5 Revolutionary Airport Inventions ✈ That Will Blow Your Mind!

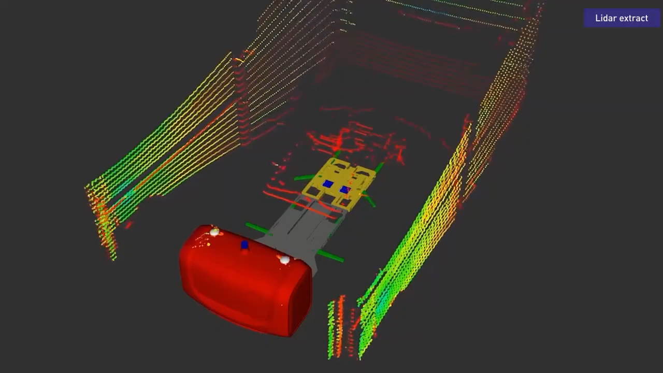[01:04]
robot then picks up the car and transports it to a parking spot in a designated parking area when
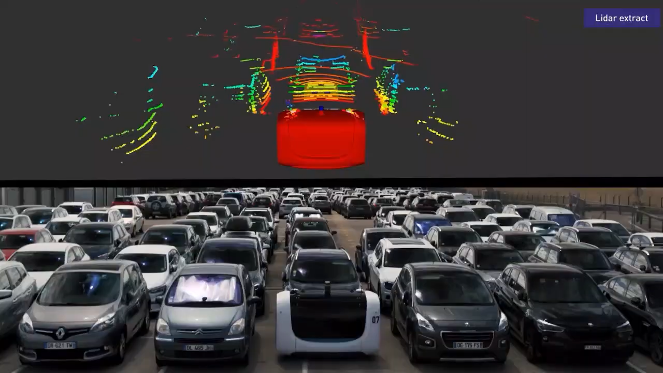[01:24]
sensors to navigate the parking lot and avoid obstacles the